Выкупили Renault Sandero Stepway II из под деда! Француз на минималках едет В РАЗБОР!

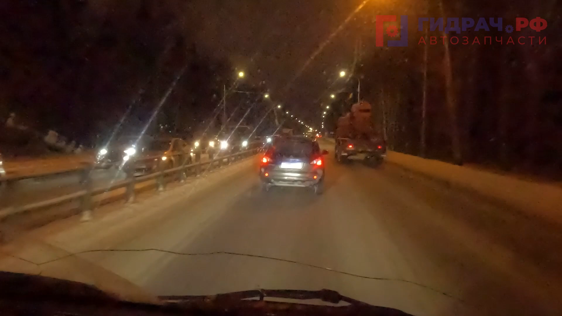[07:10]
привет вот сейчас я вам покажу вот так делать не надо гражданин просто едет наравне с камазом ему все равно смотри-ка начала пережать спасибо тебе добрый человек метров 400 он точно 500 шел все-таки палки не нужно забыть так вот нельзя так очень плохо тем временем мы заехали в тюмень едем на базу